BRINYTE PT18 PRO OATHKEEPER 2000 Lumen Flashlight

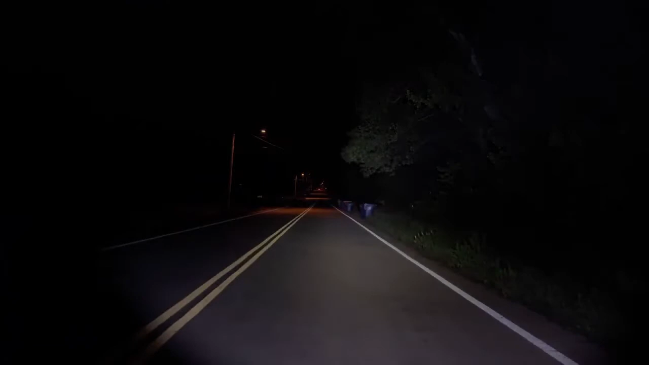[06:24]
that's pretty good does pretty good slow or settings slow or settings it's pretty good beam you know pretty good beam